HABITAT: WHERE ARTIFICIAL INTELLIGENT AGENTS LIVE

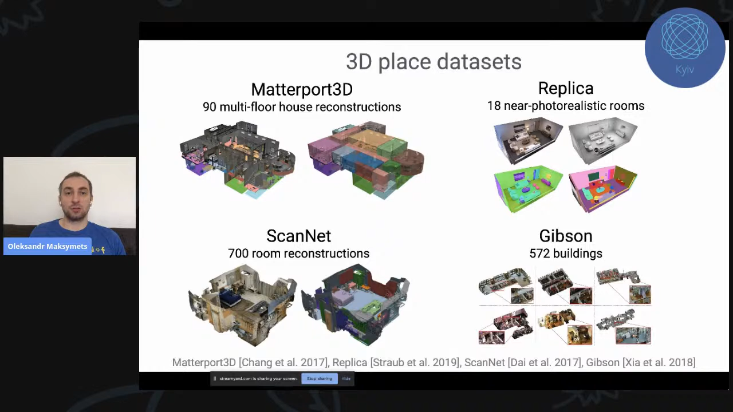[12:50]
We have Gibson datasets from Stanford which is 572 buildings which is a scan of realistic houses but no semantic labels. So you don't know, you cannot train your model that this is a chair or this is a wall. It just all look like you are going through the house but no labels provided.
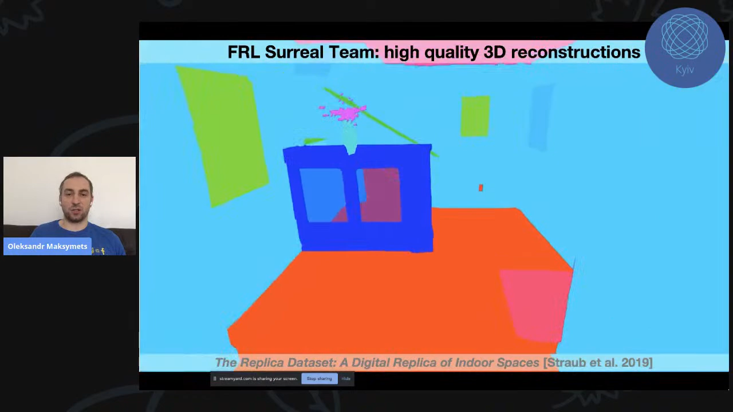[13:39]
Now we're in label mode. and it has multiple floors
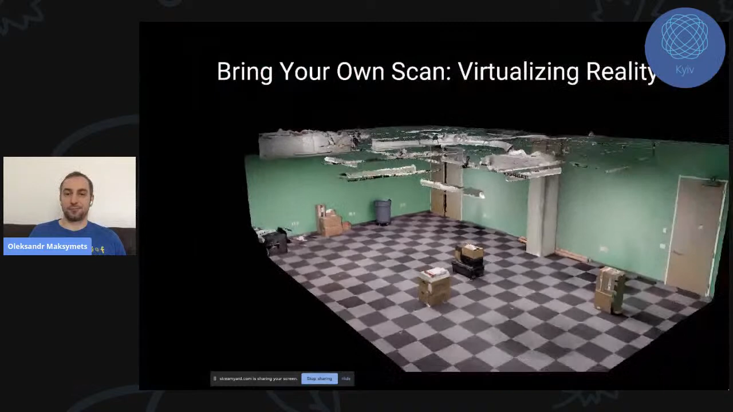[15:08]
As we have environment scans we have also object scans.
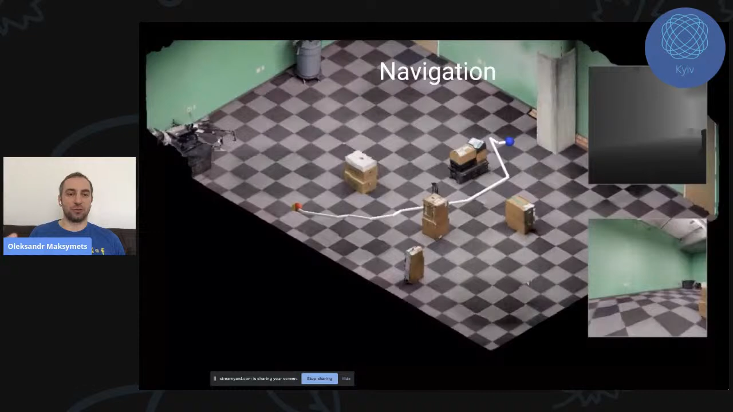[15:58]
First we support like navigation tasks and navigation use cases.
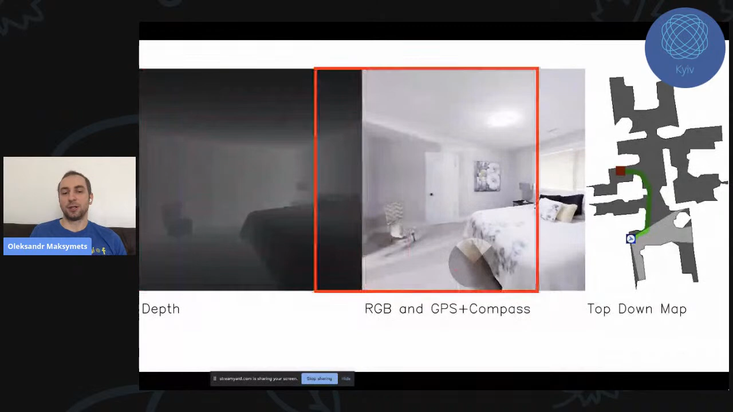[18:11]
it can tell you if your object will collide if your agent will collide if it will move forward or not. Then RGB input like RGB camera and then GPS and compass and it's showing where the goal is.
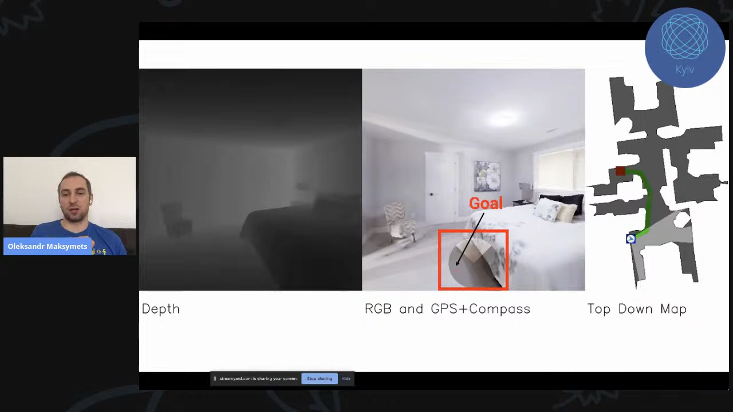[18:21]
So each time you move you know exactly where the goal is relative to the agent during this navigation. And here is an example of navigation of our agent.
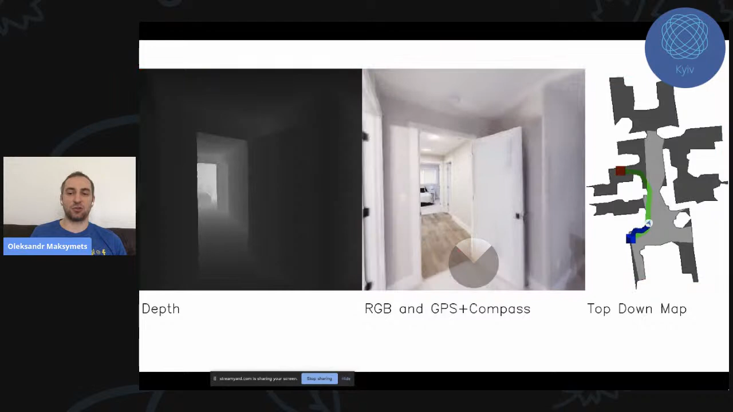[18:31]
It was colliding in the beginning and then it's figured out how to go. So it's powered by machine learning agent